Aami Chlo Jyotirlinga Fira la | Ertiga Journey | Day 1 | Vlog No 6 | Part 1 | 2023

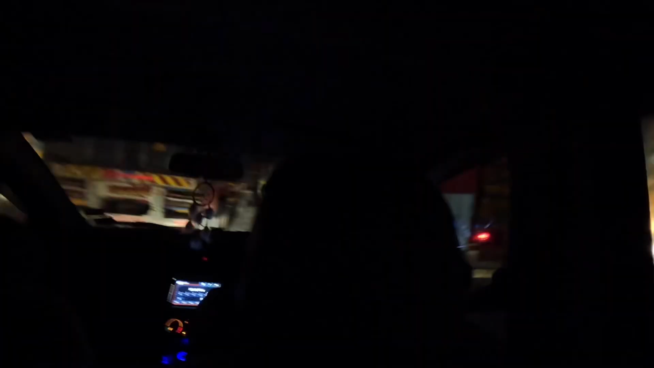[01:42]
वाशिमला. आता टोल नक्यावर आमचे ट्रॉफिक लागले आम्हाला. इकडेच आम्हाला 10-15 मिनिट, अर्धा तास पण झाले.